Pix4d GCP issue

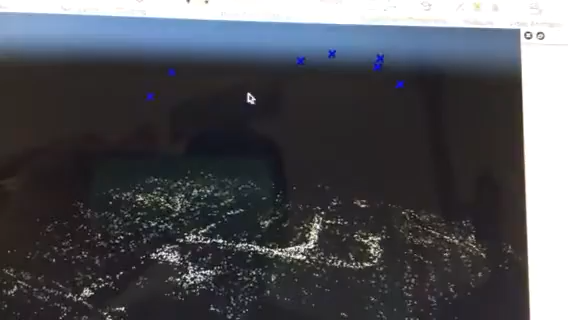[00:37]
if we just go ahead and highlight one of these, what we end up with altitude wise is,